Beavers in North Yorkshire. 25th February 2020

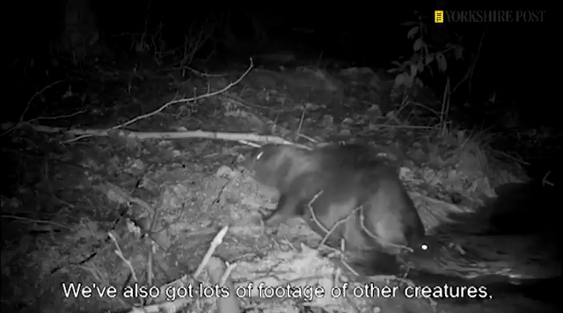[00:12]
We've also got lots of footage of other creatures so we've got footage of otters, we've got footage of otters and beaver interacting which are quite interesting.
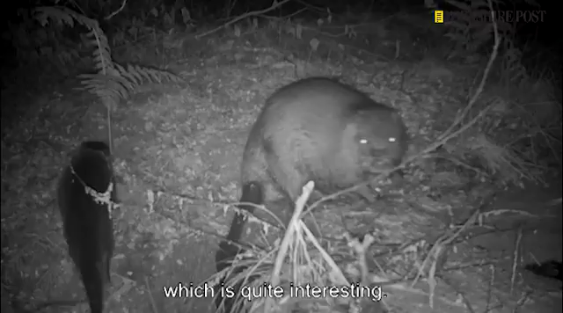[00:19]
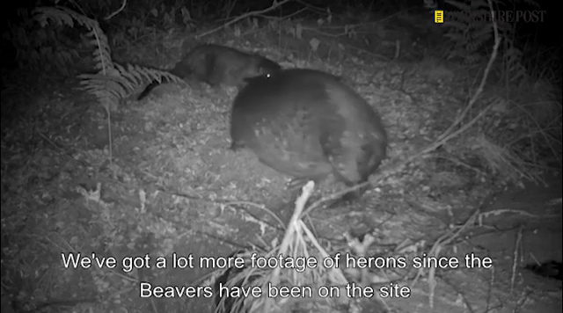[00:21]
We've got a lot more footage of herons since the beavers have been on the site because there's more water on the site. We had shell ducks the other day visiting the pond which again is the first for the site.
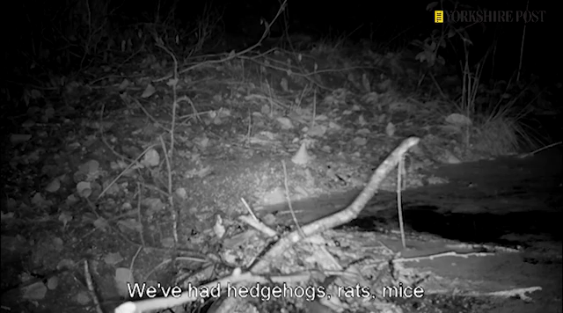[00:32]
We've had hedgehogs, rats, mice, woodcock, gosthawks, all sorts of creatures appearing on the cameras. This is the beavers lodge so this is their home.